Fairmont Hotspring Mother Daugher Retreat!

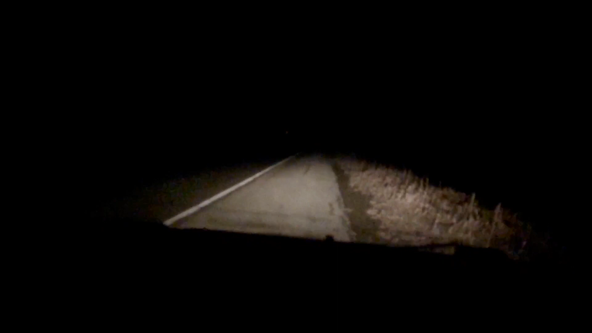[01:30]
So we just stopped, and what happened? Our engine just sputtered out.